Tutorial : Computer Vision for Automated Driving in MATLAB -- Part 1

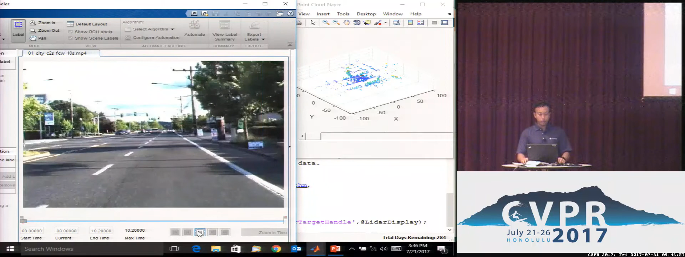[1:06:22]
both of which are time synchronized and we've attached the point cloud player to the ground truth labeler using that API. And what that means is when I play the video here, the point cloud viewer also, frames in the point cloud viewer also update and I can go the other way as well.
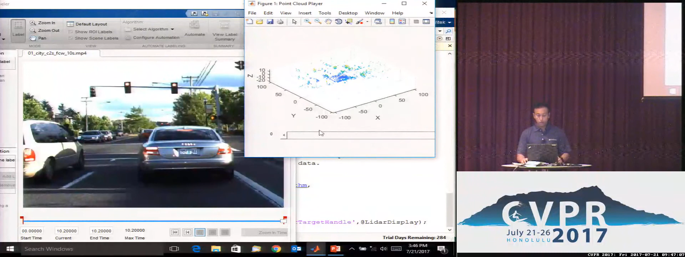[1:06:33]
So as I move frames here, the video gets updated.